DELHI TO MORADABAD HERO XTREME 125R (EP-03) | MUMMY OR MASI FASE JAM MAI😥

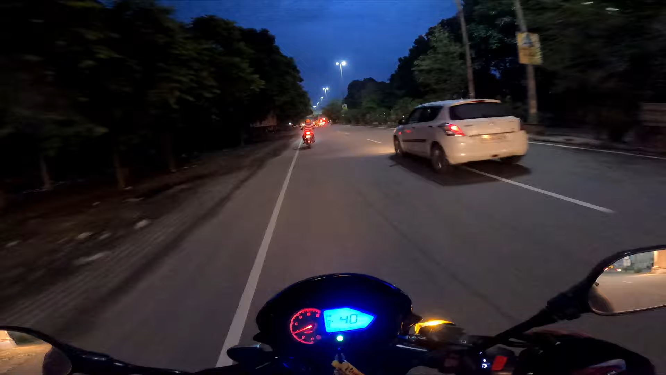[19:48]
एंटर हो चुके हैं, बोर्ड दिख रहा होगा आपको मुरादाबाद विकास प्राधिकरण, यहाँ पे नया मुरादाबाद है।